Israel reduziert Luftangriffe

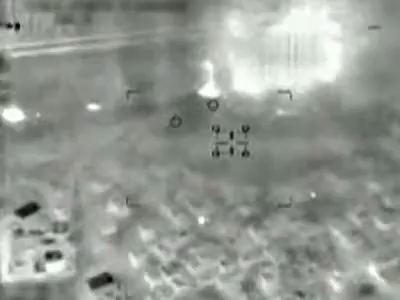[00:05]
Hier, so die Schilderung des Militärs, wurde ein Tunnelsystem an der Grenze zwischen dem Gazastreifen und Ägypten bombardiert, durch das Waffen nach Gaza geschmuggelt wurden.
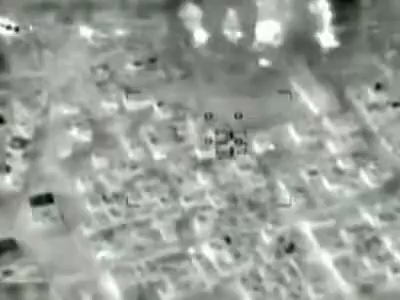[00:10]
Die Bilder stammen von Dienstagabend.